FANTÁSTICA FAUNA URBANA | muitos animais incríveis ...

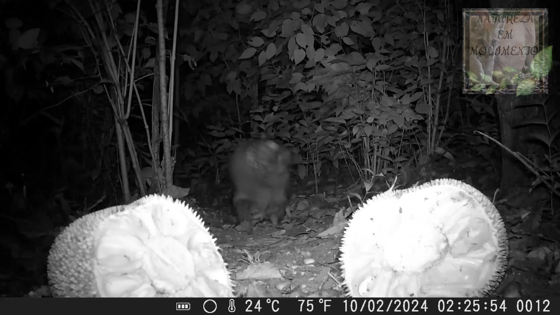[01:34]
É pessoal, aí deu muito bom esse ponto aí, o primeiro animal a aparecer aí foi esse Ouriço Cacheiro
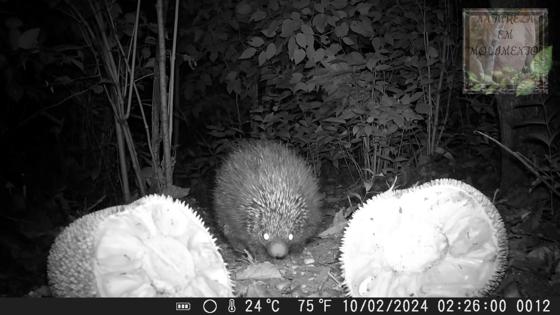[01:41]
Popularmente conhecido como Porco Espinho, né? Chegou, está meio assustado aí, deu uma olhadinha É,
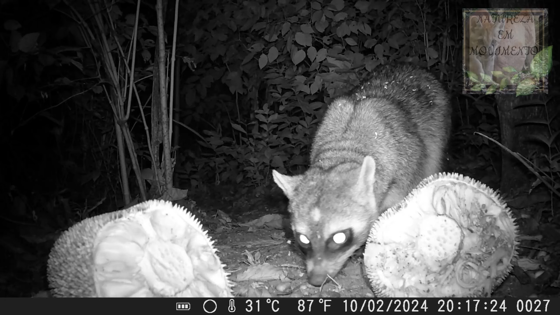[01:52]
e depois agora apareceu aí, ó, Mão Pelada, que pena que está noite, né? Esse animal é lindo de dia, hein? Vou colocar a imagem para vocês verem Aí, ó, de dia como ele é Muito bonito esse animal, hein? Mão Pelada Ou Waxinim A gestação desse animal vai de julho a setembro É um animal que, durante o dia, ele se esconde em oco de árvores É um animal que gosta de ficar mais solitário, né? Ele come desde frutos
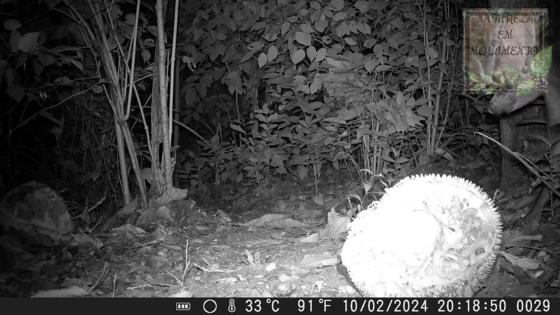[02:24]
Até peixes, carne Aí ele se assustou, ó Acabou de se assustar com a jaca É você mesmo que derrubou, rapaz Aí perdeu o medo Agora foi lá comer a jaca, ó Olha como ele usa a mãozinha dele para pegar a jaca Animal top, hein? E o próximo animal aí, ó É um pati de calda anelada É um animal que, normalmente, ele sai durante o dia Mas ele está meio assustado, né?
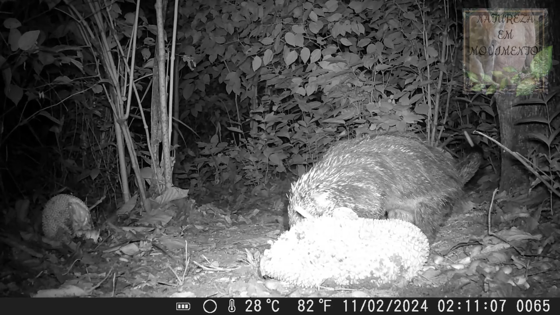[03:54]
Olha como ele infra os pelos, ó Os pelos dele Muitas pessoas falam que é o espinho, né? Mas não é o espinho É o pelo dele E quando ele se sente ameaçado Ele vira uma bola e Muitas vezes os cachorros vão atacar ele E tem que ir até pro veterinário E aí é um casal que está aí, ó Nesse local, ó Muito bonito, hein? A natureza é linda Tem que ser preservada É,